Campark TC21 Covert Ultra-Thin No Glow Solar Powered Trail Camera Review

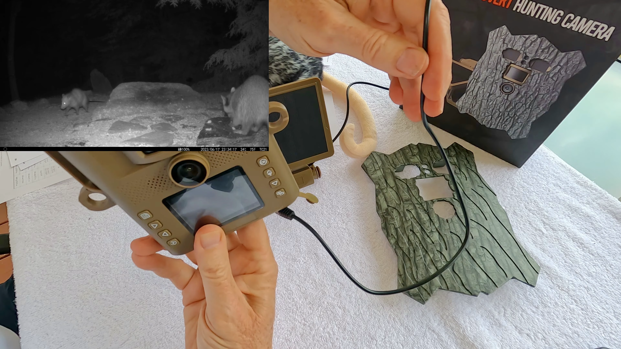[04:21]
So a lot of times your solar panel is going to be above the camera or near the same level, but regardless of where you put the solar panel, you want to make sure you have a drip loop extending below the camera. And I'll show you an example on a tree of what it looks like. Because if you have it up like this, for example, then the water is going to just run right down to the plug here, and then capillary pressure, you know, water is sticky, water droplets are sticky as they run down the cord, and the capillary pressure might draw water up in here, and then you just need a little bit of water up in here,
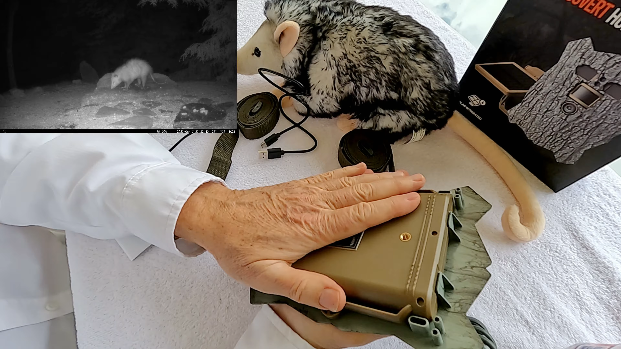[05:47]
So let's go over the camera. This is your port for the solar input.
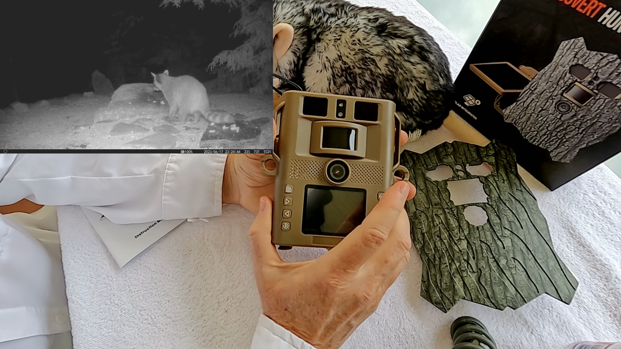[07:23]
You just put in the setup mode, and then your menu is right here, and the menu really is pretty much identical to all the recent Campark cameras.
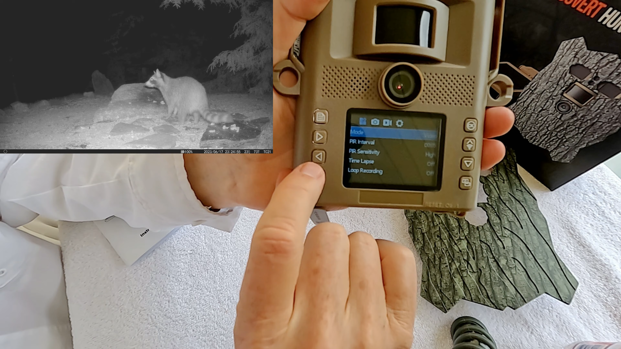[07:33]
You set up your mode, your detection interval, your sensitivity. You can use a time lapse if you want, and invoke loop recording, which just means that it'll start to overwrite files once you get the full. You can set your LED intensity.
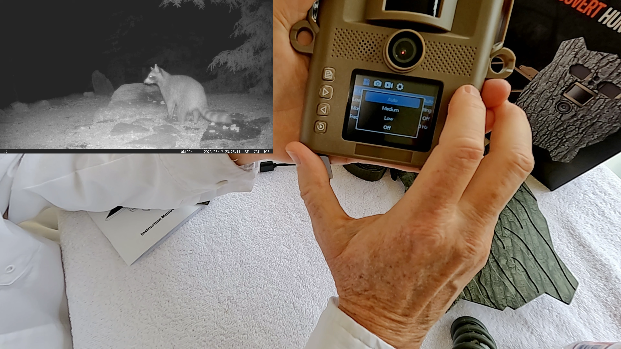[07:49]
I've left it in auto because I'm interested in detecting things at various distances just to see how it performs. If you were going to use it really close up to something, you might want to select low.
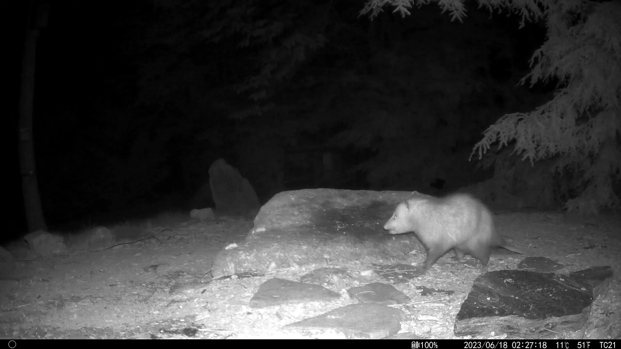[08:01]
The night vision quality with the no glow 950 nanometer IR lights is quite good. In auto mode, it handled close-up whitish animals like this possum without overexposing, and you can see the detail of the possum.
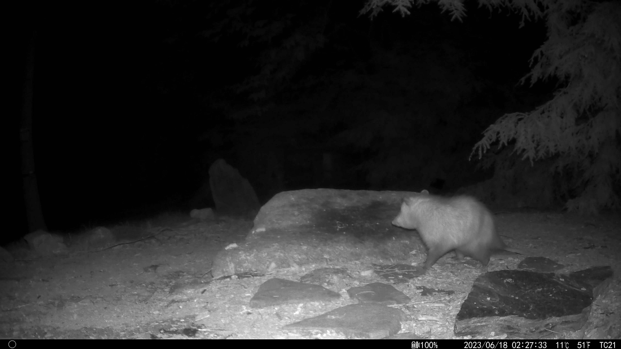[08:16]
Covert 950nm IR lights are not as strong as red glow lights,
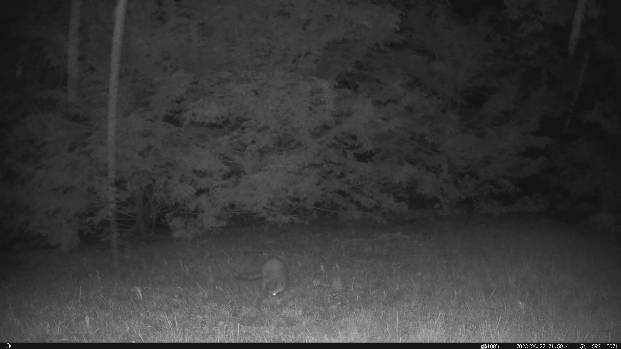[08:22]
but even at longer range this camera did well, as with this raccoon in trees at 30 to 40 feet away in the rain.